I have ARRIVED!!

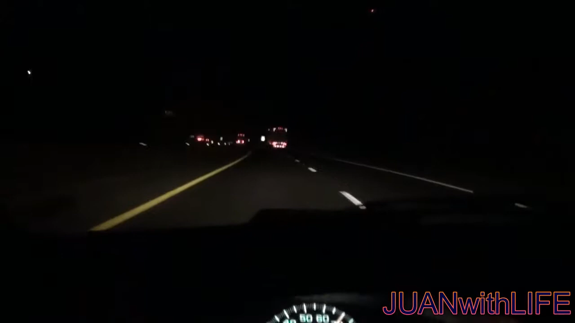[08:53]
Dark as hell now. Still a long way to go. But just so you guys know I'm still alive.